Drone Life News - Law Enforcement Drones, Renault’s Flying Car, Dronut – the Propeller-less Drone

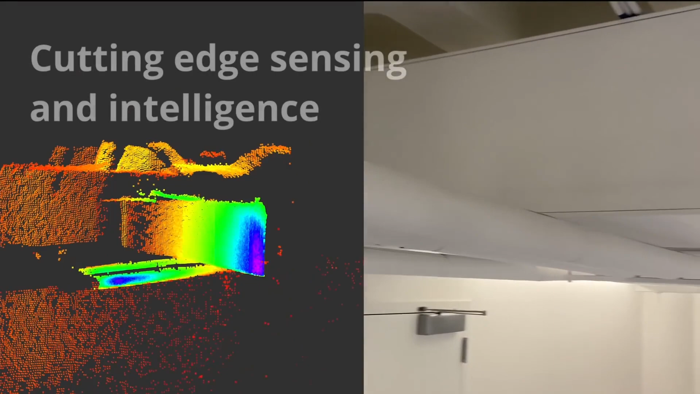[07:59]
Also, let me get that out there, that it's using LiDAR detect and avoid,
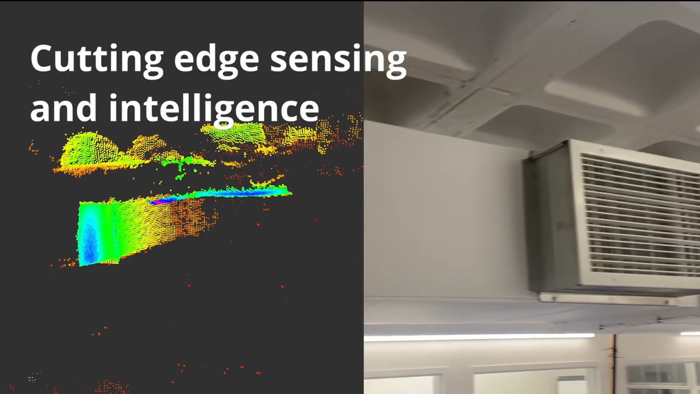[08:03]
that it can work well in GPS-denied environments,
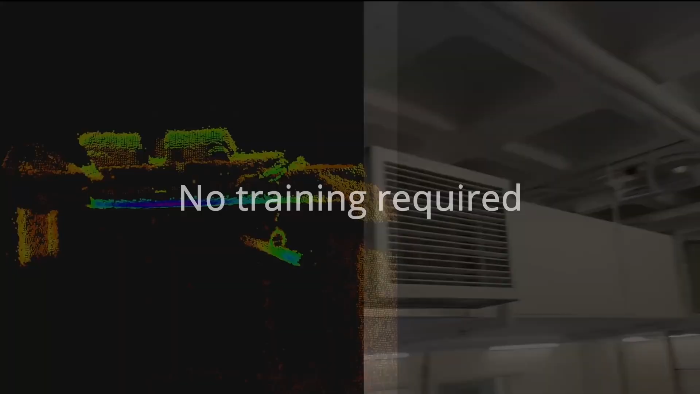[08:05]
that it's got sensors all over.